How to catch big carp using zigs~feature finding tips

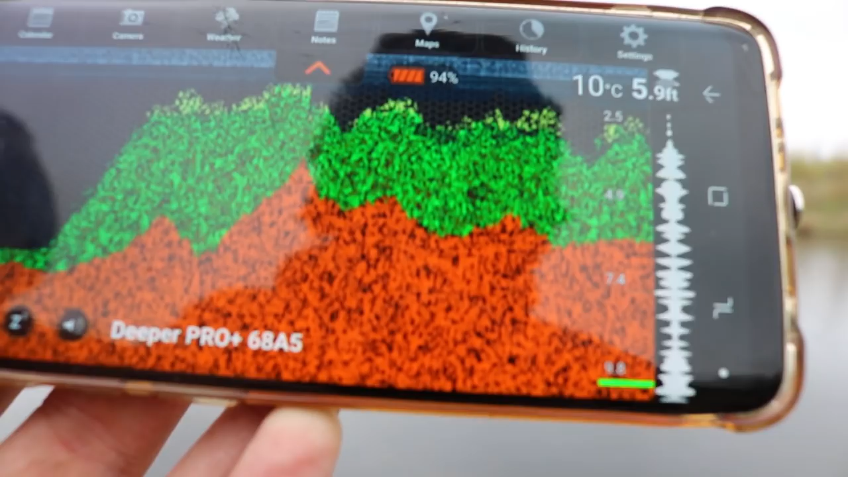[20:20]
On screen: depth 5.9 ft, water 10°C
I'm going to put it in weed, mate.
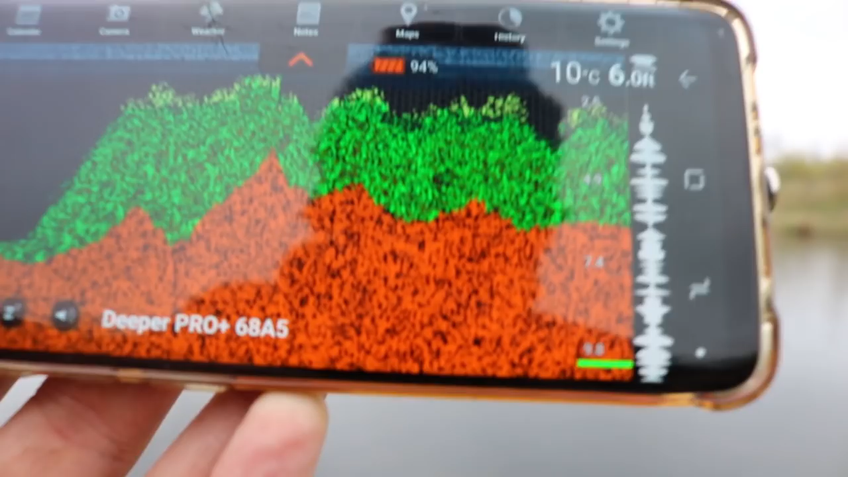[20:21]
On screen: water 10°C
Yeah, stick it in weed. 6 foot zig. Yeah, well, look at that.
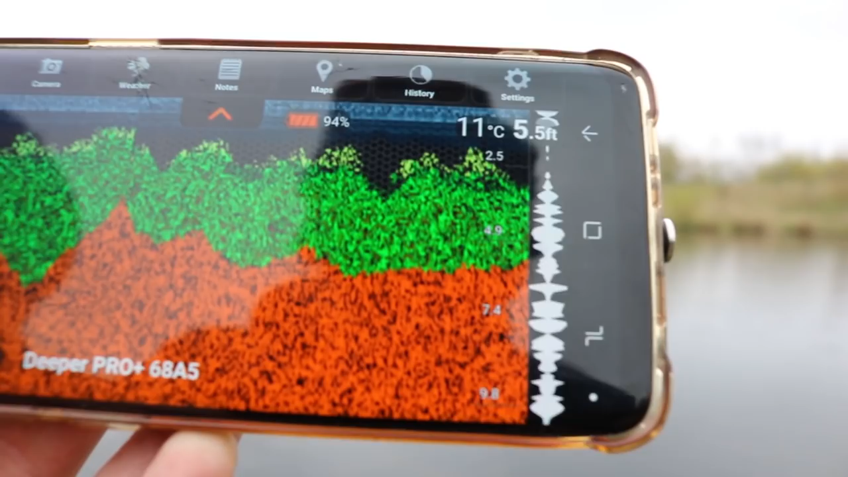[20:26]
On screen: depth 5.5 ft, water 11°C
It's 5 foot six deep to bank, to bed.
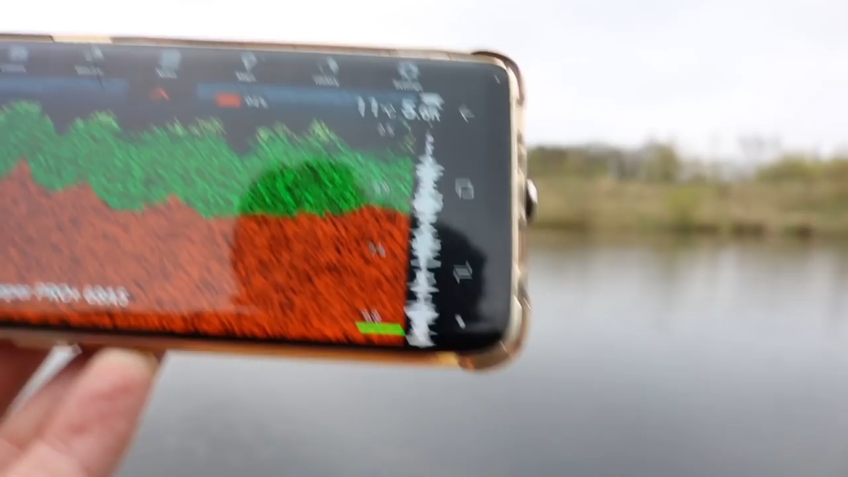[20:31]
So I might go 5 foot then.
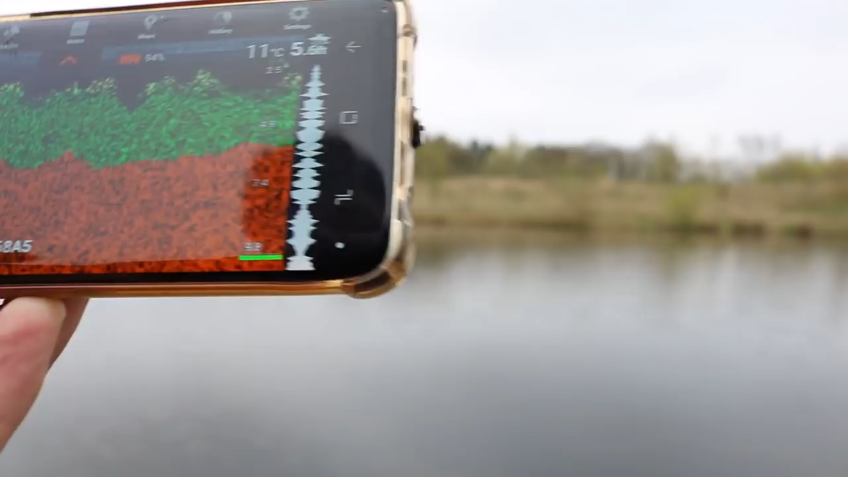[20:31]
On screen: water 11°C
Well, just have it just hovering above. Yeah. I'd go five foot. Five and a bit. Foot, yeah. Now it's dropping to 6 foot.
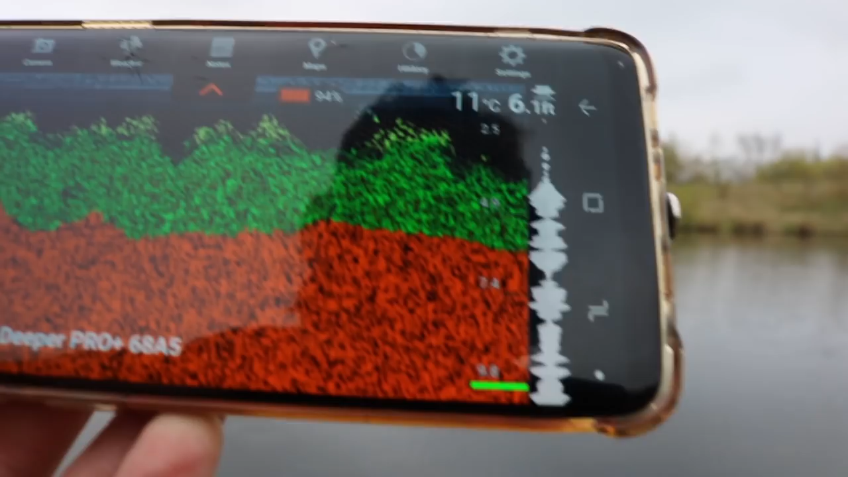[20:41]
On screen: depth 6.1 ft, water 11°C
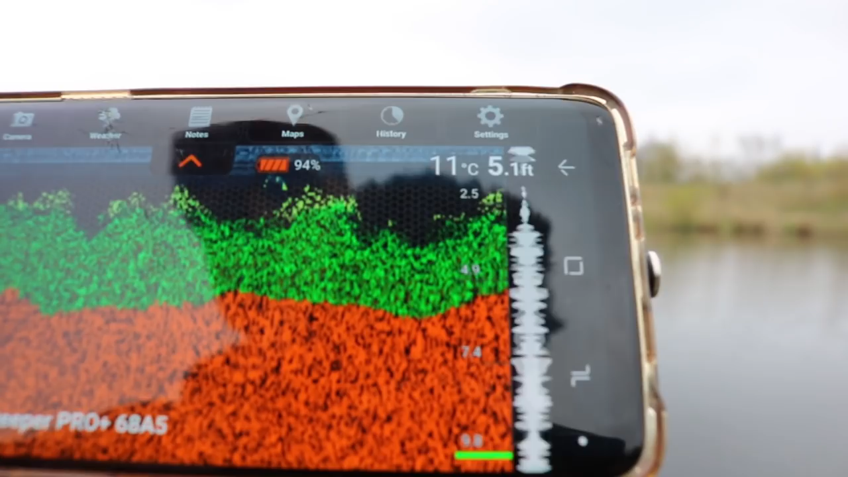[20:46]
On screen: depth 5.1 ft, water 11°C
Tight against margin, I want to be on a 5 foot zig. Ooh. Ooh, got a little bar there.
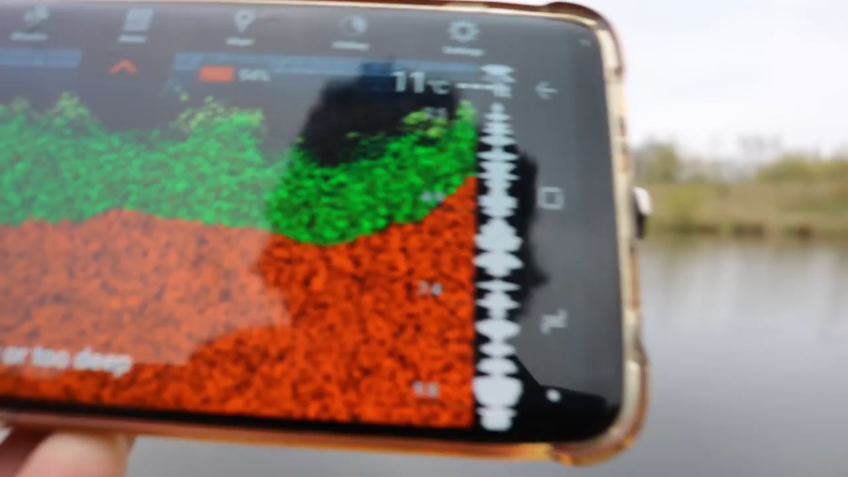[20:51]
Yeah, 4 foot there. Which is what, 6 wraps, 7 wraps?
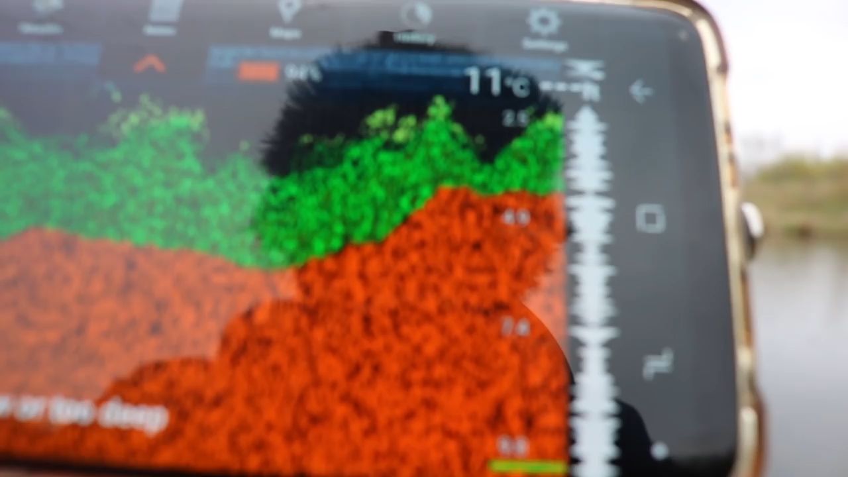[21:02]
On screen: water 11°C
Yeah. I said it felt shallow, didn't I, when I cast the lead about? Yeah, and that's where it was.
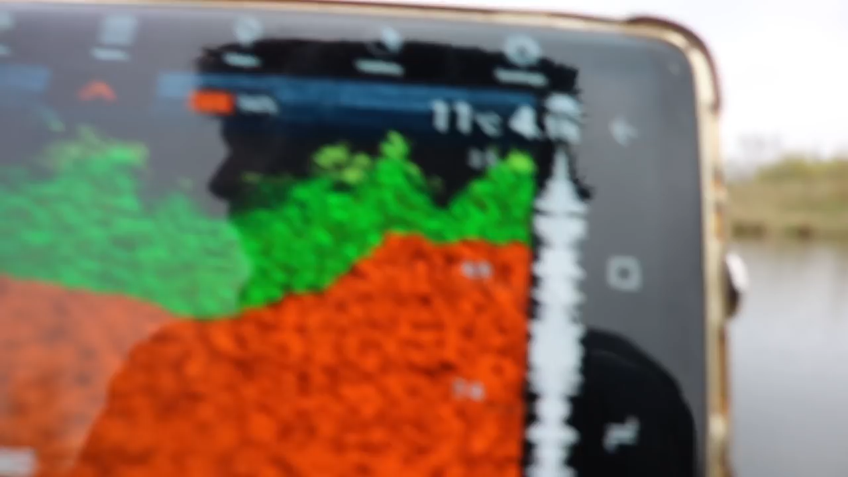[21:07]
Yeah.
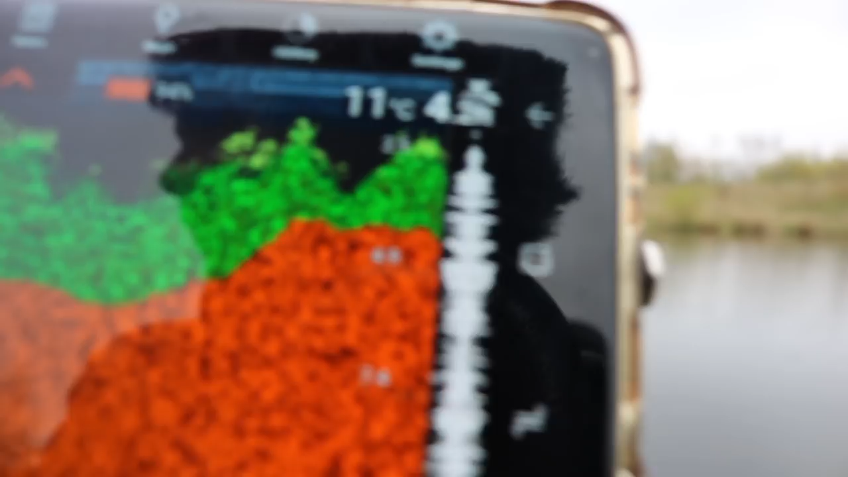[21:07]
So, we were actually bang on with what we both were saying.
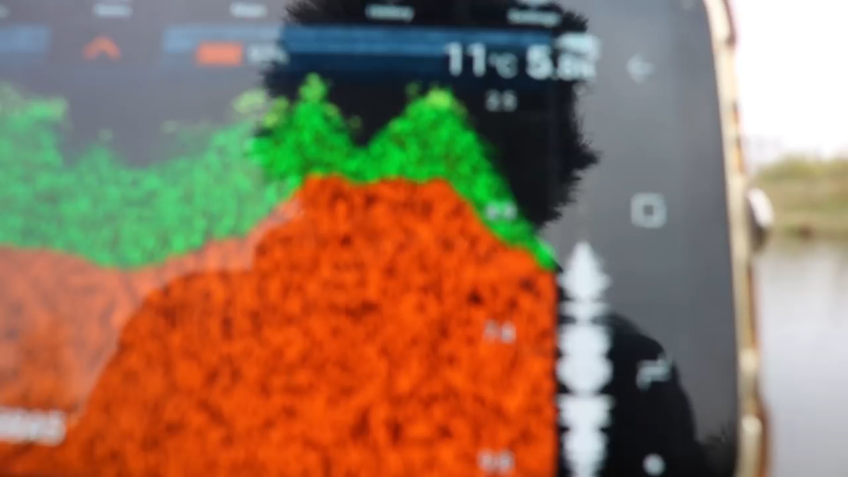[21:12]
So, yeah, you can do everything with lead, but obviously it's nice to see exactly. There you go, there's your 5.5 wrap drop-off point.
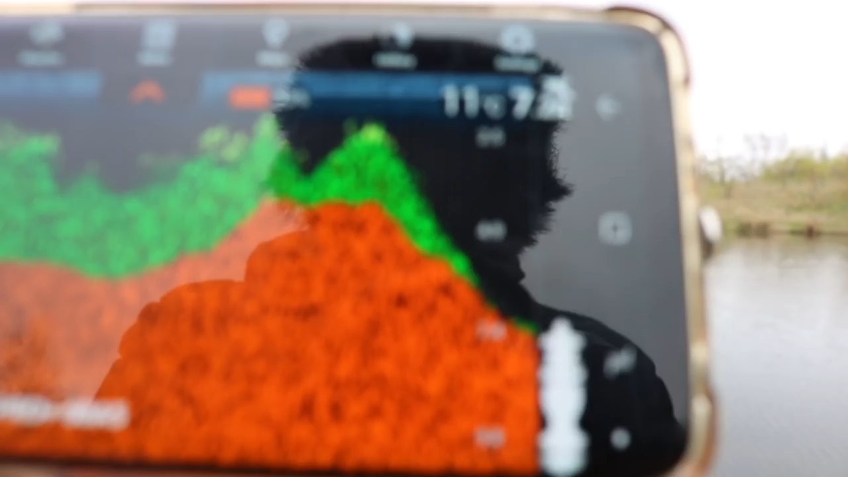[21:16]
I would love to sit it on top of that. That tabletop.
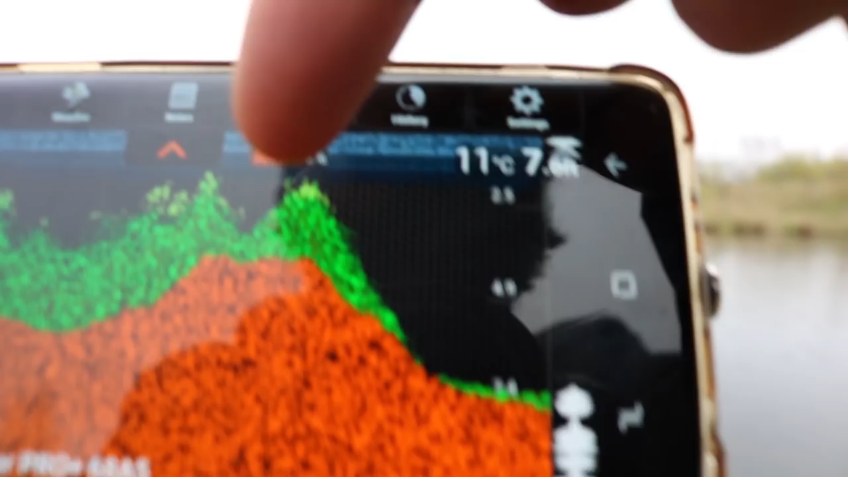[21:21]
Yeah. You have to, if you're sitting on top of there, you're going to sit on with a 4 foot zig, aren't you?
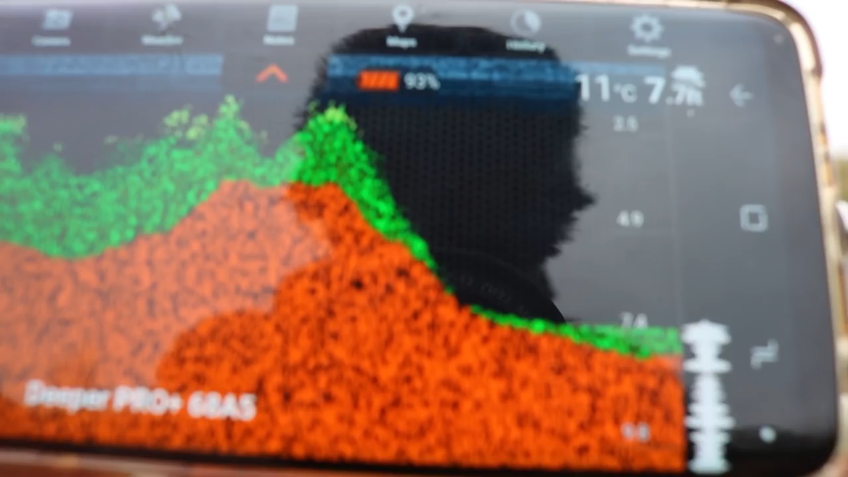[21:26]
On screen: water 11°C
Yeah.
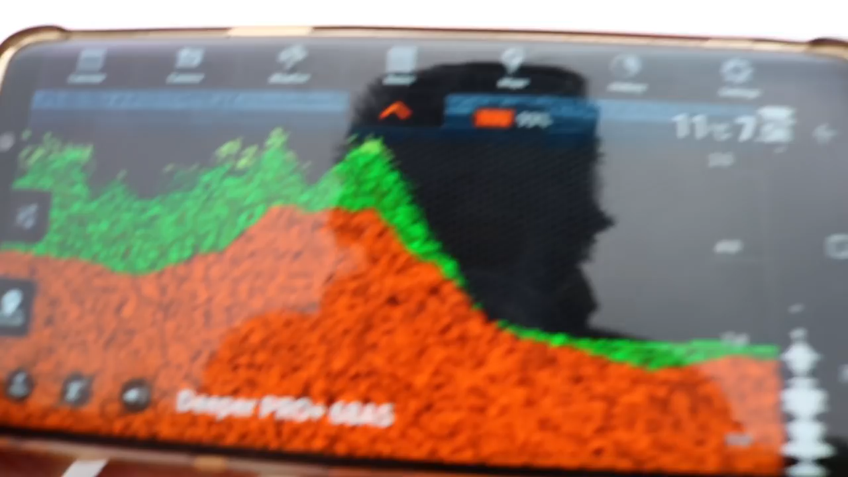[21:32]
That is peg 12, anyway. That's your features on the bottom. Mm. So we will bang on.
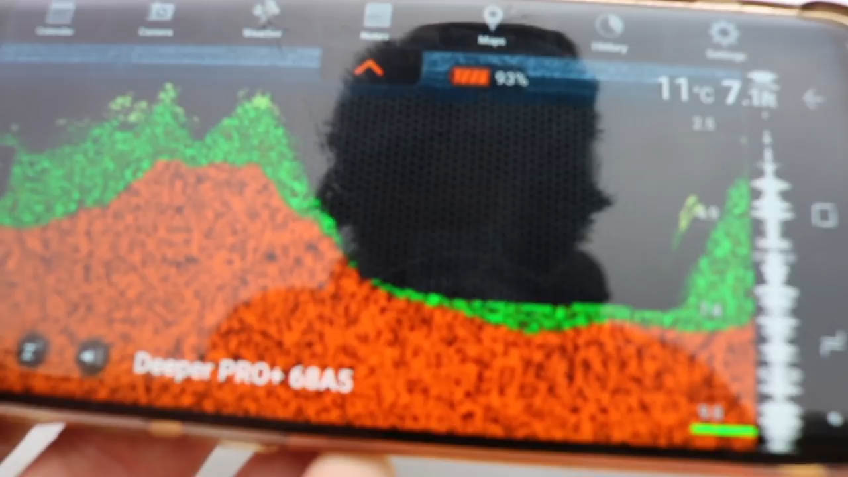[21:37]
On screen: water 11°C
It's a weird. That's a weird thing there, isn't it?
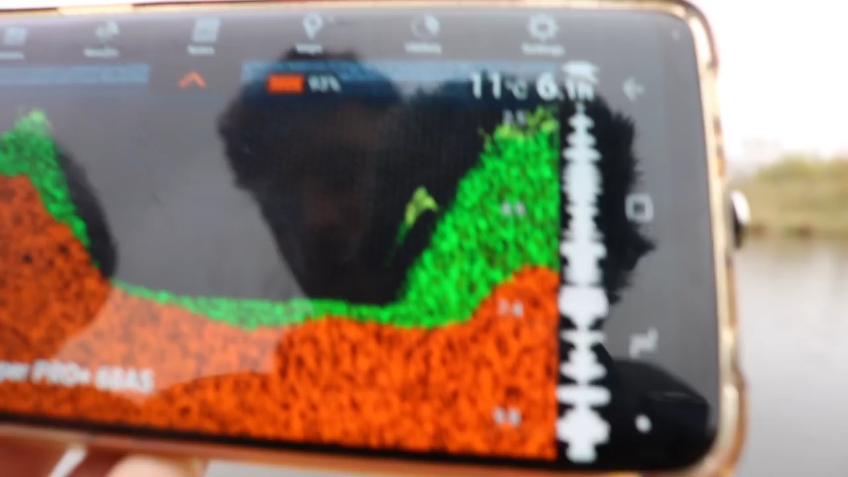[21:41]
A little bit of edge. What's that? A bit weird of brock off and floating about. We will bang on, lad. Yeah. Yeah, what you were saying with cock on.